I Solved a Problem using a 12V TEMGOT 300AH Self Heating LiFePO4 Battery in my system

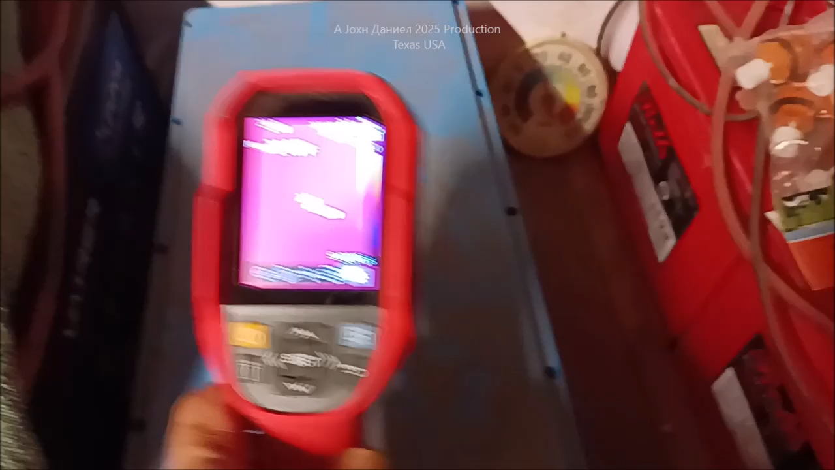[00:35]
thing here might be dead on might not so so it's 24 degrees in the battery so it's
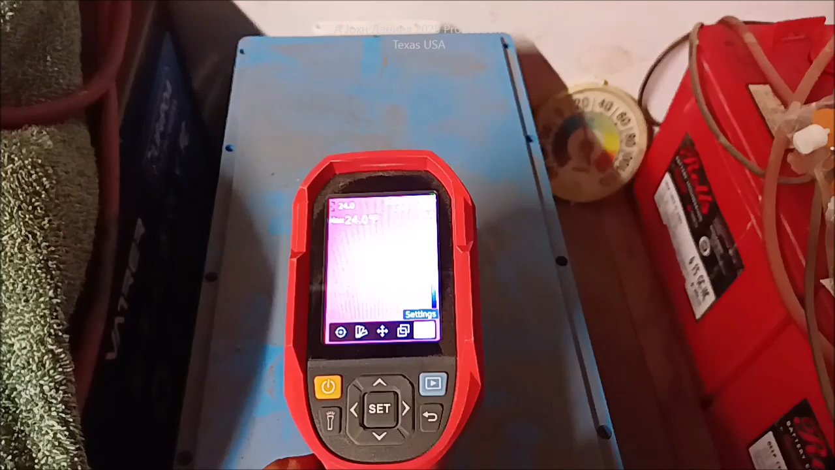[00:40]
still in the cooling down we just now dropped down to 20 degrees in center of texas
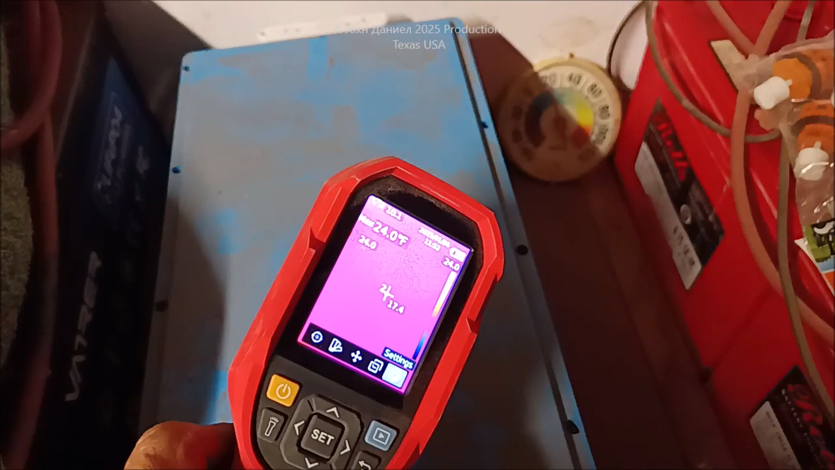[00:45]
and that's what we got but what do we got on the vatterer battery
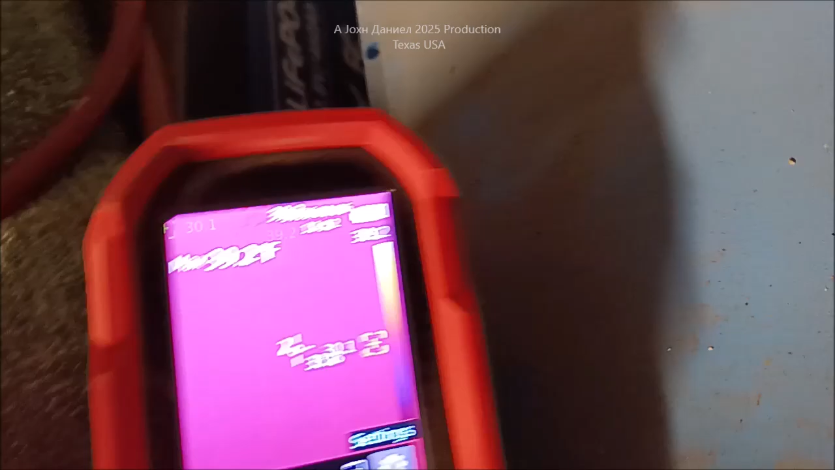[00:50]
we have 39 degrees why do we have 39 degrees because it's
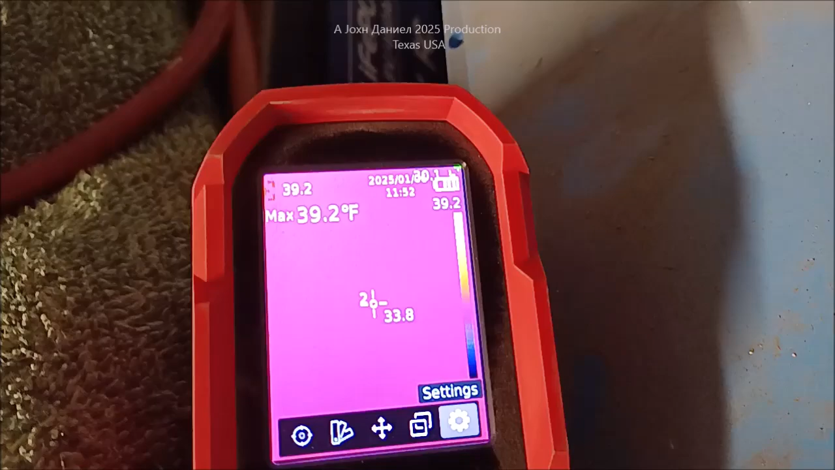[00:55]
On screen: max 39.2°F
a self-heating battery so it's a lot warmer and i threw
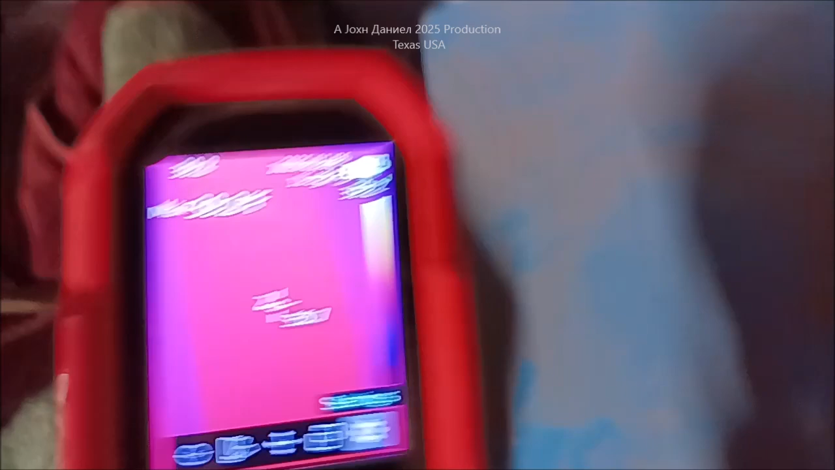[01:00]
a couple of towels over the top of it so it's a lot warmer see temperature out here is
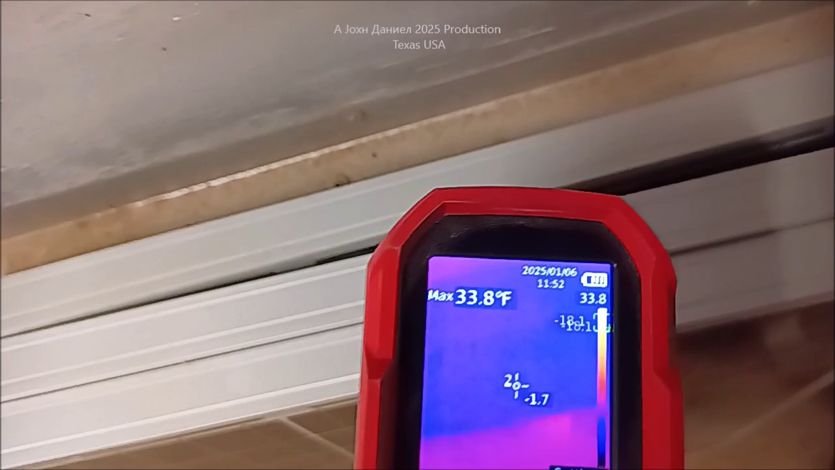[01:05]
On screen: max 33.8°F
let me get on this aluminum over here 19 17 degrees so even that thing there isn't keeping up and this one here is slowly cooling down but check this out
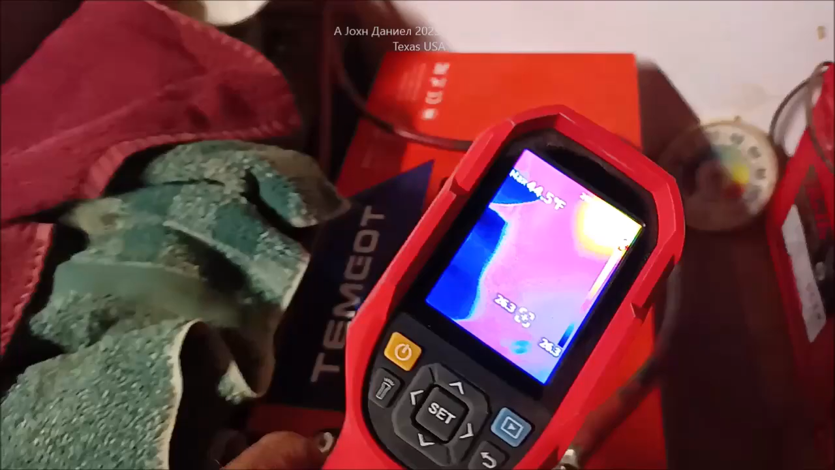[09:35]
the temperature hold on here let me get it where I can focus it on there
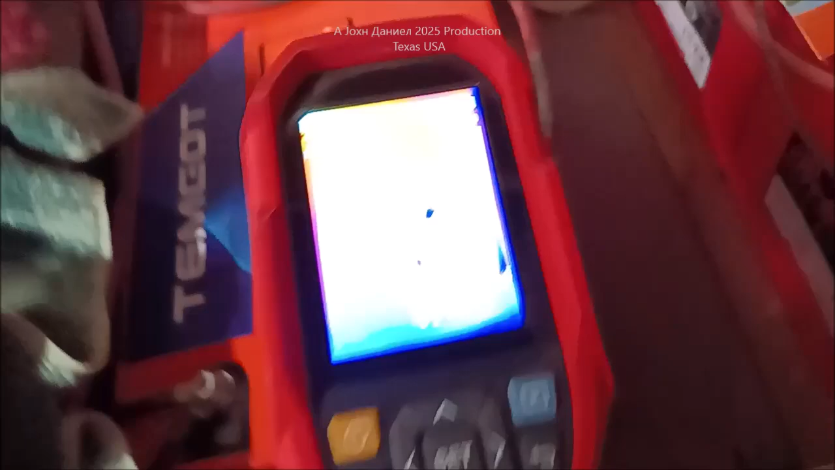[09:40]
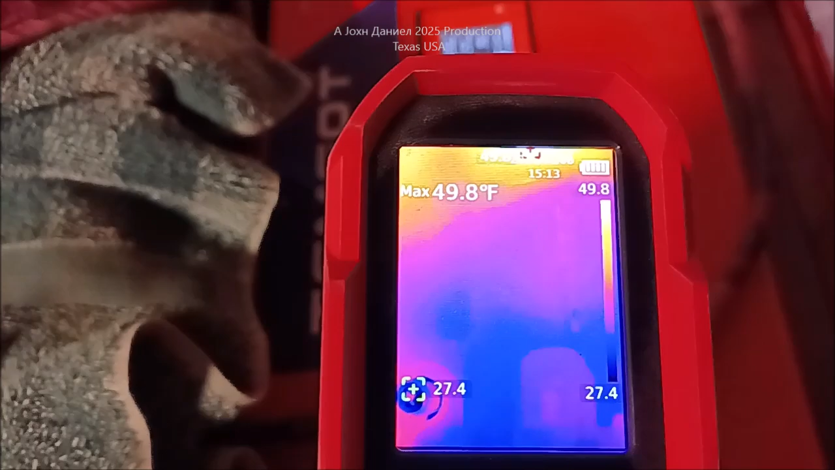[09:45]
On screen: max 49.8°F
50 degrees 50 degrees on the case let's get back here
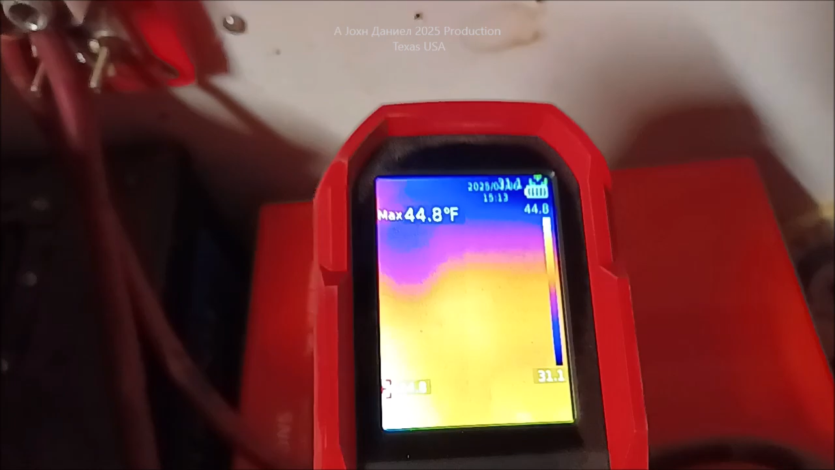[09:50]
On screen: max 44.8°F
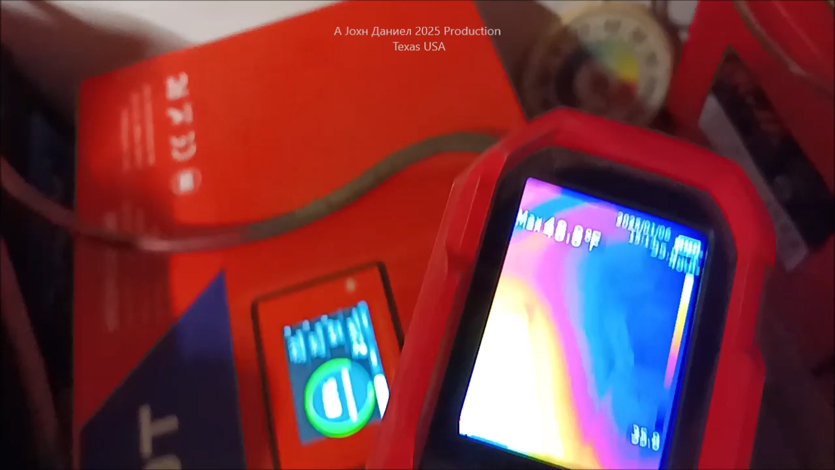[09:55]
47 degrees now it's getting cold really quick on the case
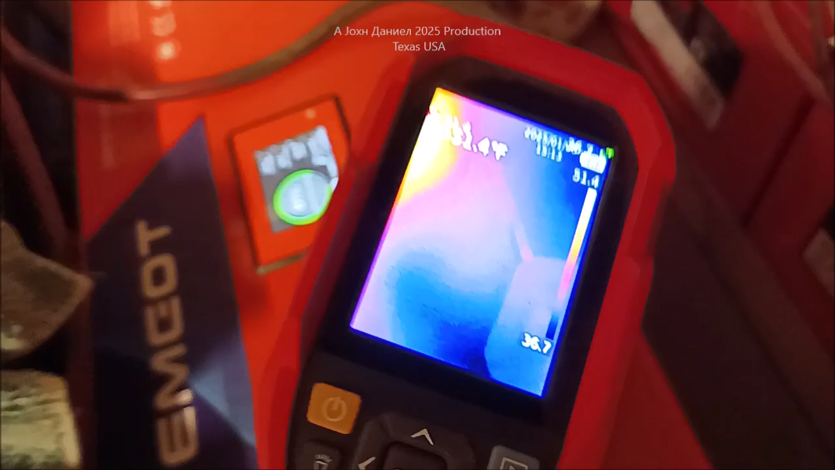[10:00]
so roughly 50 degrees in temperatures out here
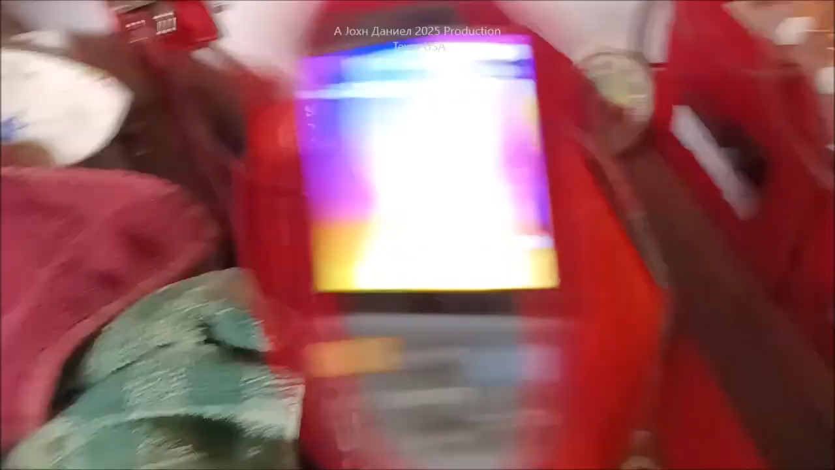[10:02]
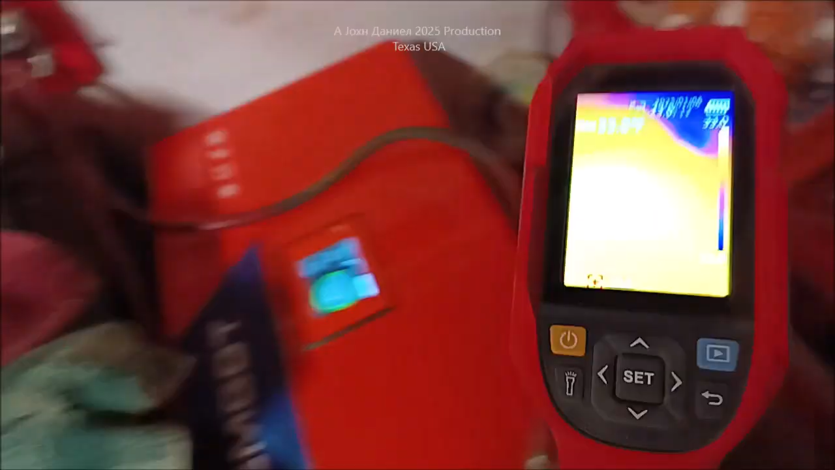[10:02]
that
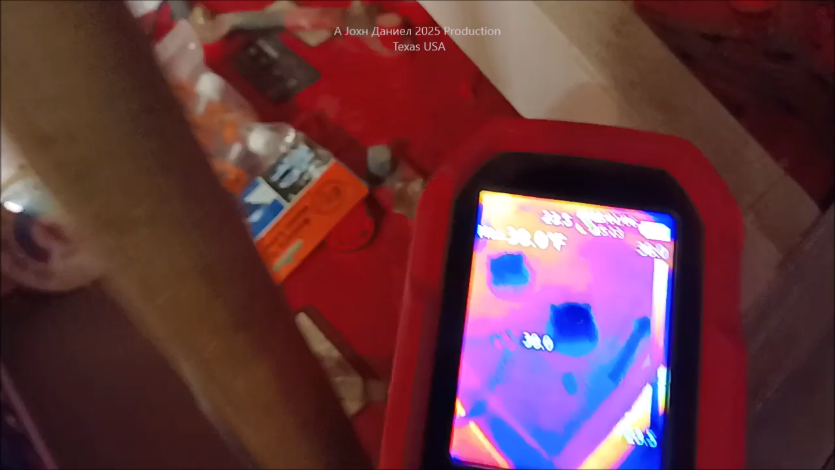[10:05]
if we can even do that hold on here
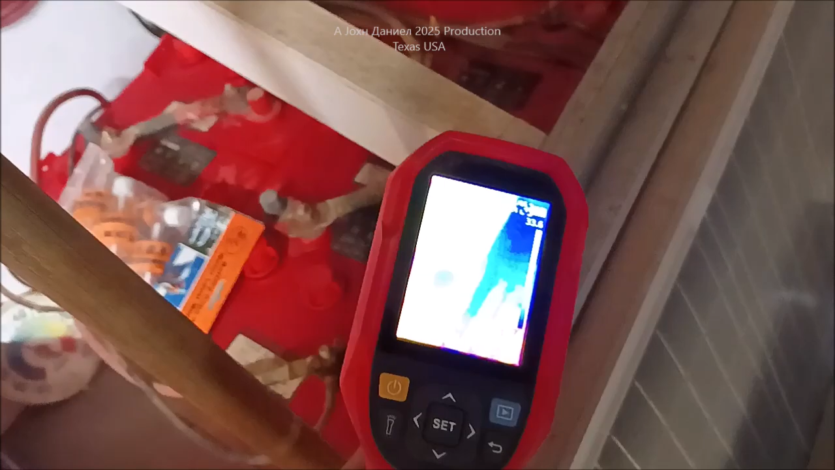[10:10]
the lead acid batteries are still warm